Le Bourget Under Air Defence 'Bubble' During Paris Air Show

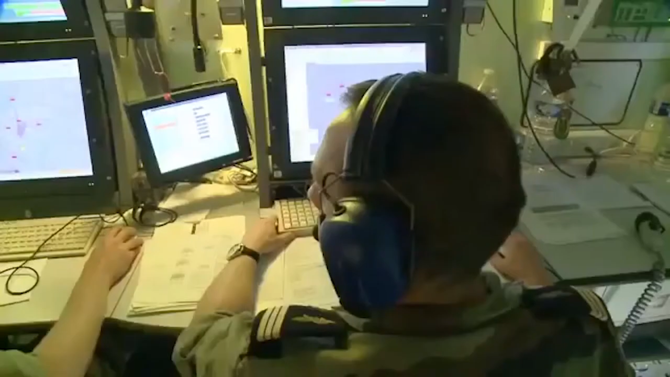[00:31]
The system is definitely modular. It is composed of four to six launchers,